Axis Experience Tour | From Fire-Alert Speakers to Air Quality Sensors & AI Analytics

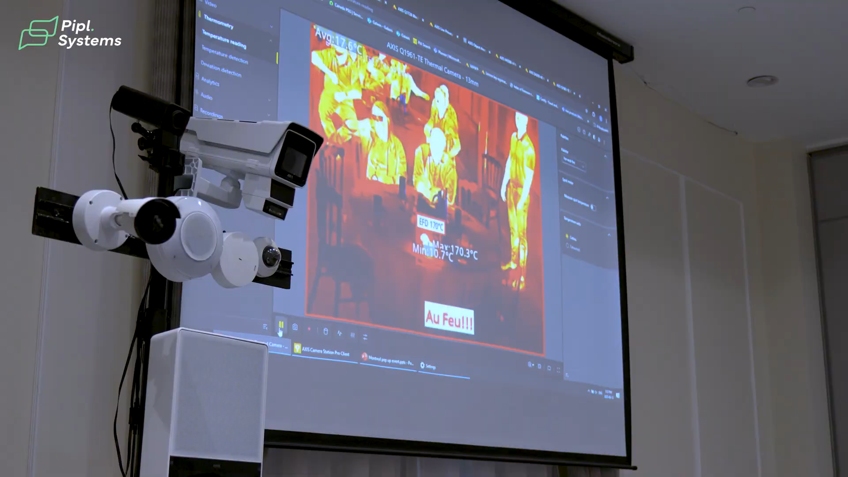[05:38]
On screen: max 170.3°C
During the demos, we saw it saying that there was a fire. So you have fire detection. There was also the fall detection.